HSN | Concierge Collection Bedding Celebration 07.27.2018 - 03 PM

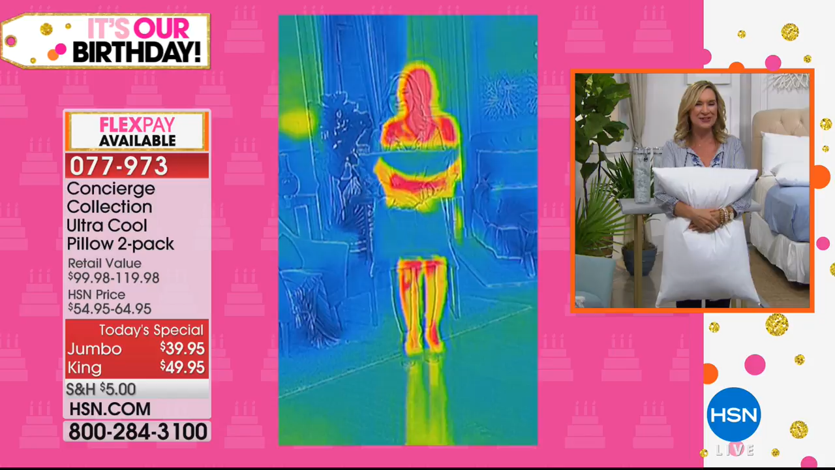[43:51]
we can talk about cooling all day long, but if you can't see it, and what you're looking at here, you can see the body heat, you know, especially around my head and shoulders. That's one of the places that heats up a lot. But look at the pillow. Do you see how it's blue? Yeah. That's because it's cool. It matches the environment around me. Which is icy cold. So, when you hug the pillow, and you can see the heat coming from my arms, when I pull this away, I want you to look at the pillow because what this does is it absorbs that extra body heat. So, did you see I just moved my hands away?